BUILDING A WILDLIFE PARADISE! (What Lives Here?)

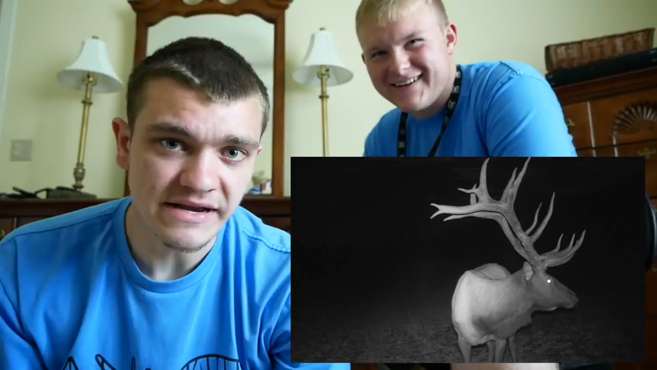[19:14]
at her deer feeder real nice deer he's he's full rack and really big 12 pointer next we got a squirrel and he's just